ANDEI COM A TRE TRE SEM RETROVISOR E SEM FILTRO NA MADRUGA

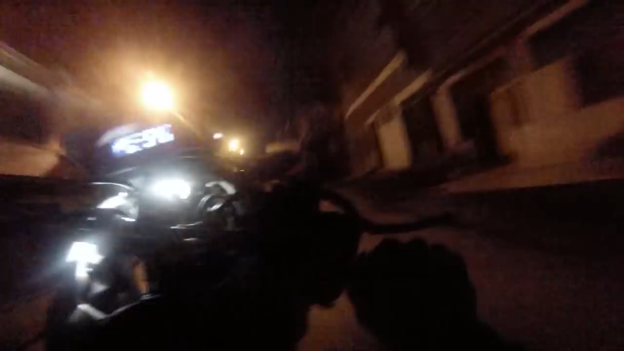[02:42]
Tenho que apertar essa LED da frente. Ela tá super.
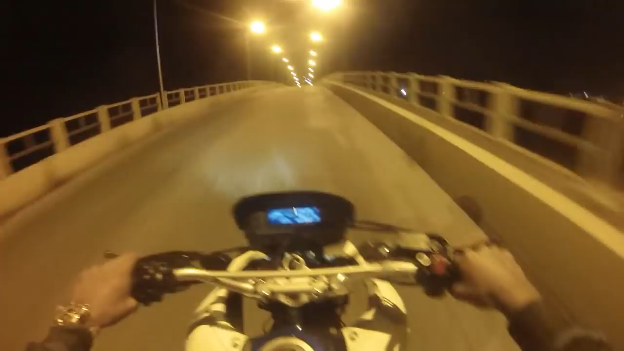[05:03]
Que susto, já. Vi aquela moto sem farol. Você não tá me ajudando. Tô de conseguir, tô desfrutando e ficando mais ainda.